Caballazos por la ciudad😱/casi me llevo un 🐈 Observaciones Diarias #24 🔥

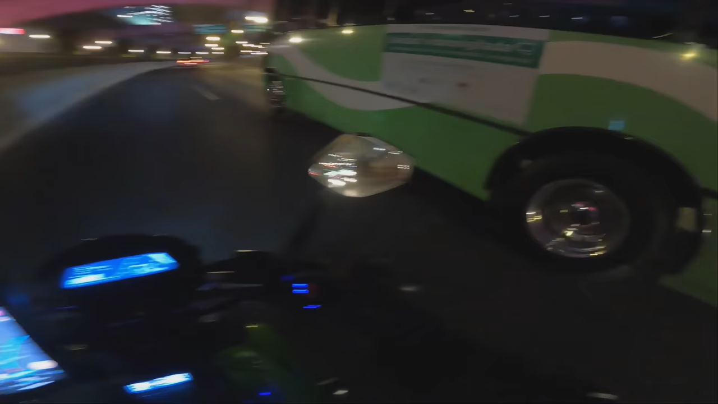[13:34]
¡Qué demonios! Nunca había visto uno de esos en Periférico. Y hasta ahorita como que me cayó el 20, que uno de esos pues nunca está en Periférico.